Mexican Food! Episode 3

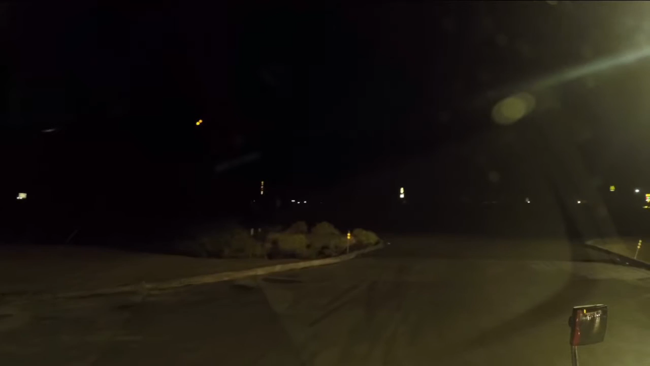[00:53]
Now we're heading to Long Beach. And, please drive to highlighted route. The sun is just starting to come up. I don't know if y'all can see that.
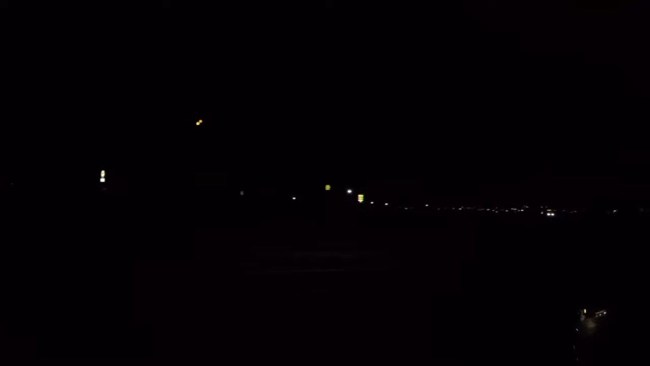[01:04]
You might be able to. In 300 actually, feet, really turn left on Courtside Boulevard.
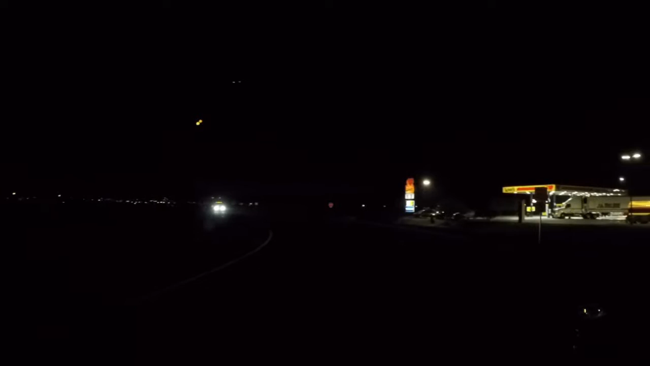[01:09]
All right. Turn left okay. on Courtside All right. Boulevard. Then take the first left.
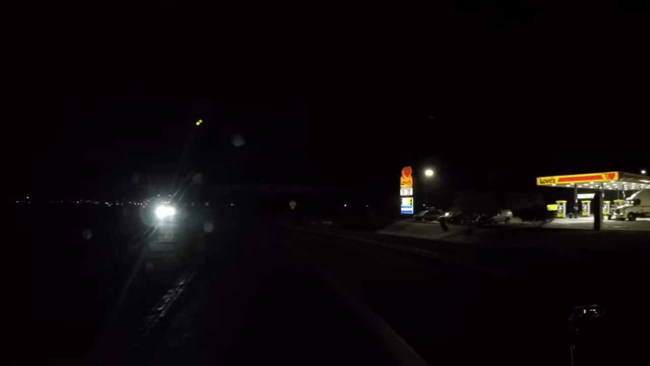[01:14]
Someone has some energy this morning. All right, well, we're going to get on the freeway, and we'll talk to you here in a bit. Coming up, we just crossed into California. We're over the Colorado River and getting ready to drive through Blythe. But before we get into California officially, we have to come through the Agricultural Inspection Station,
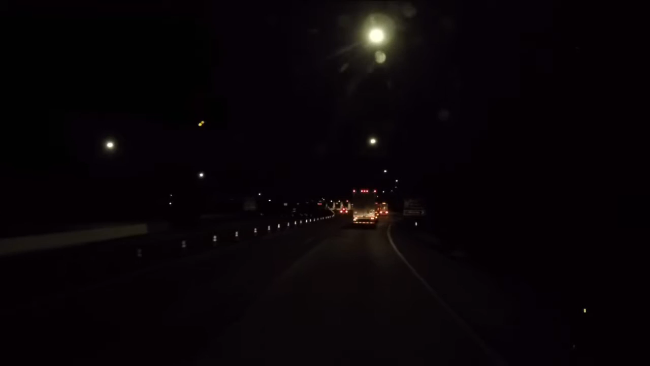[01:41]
where they basically ask you, what do you have on your truck? Sometimes they'll want to see your invoice to see what is on the truck. More often than not, they just ask you. So, funny story, a lot of my friends and family will tell you that I'm not the most coordinated human being on this planet by any means.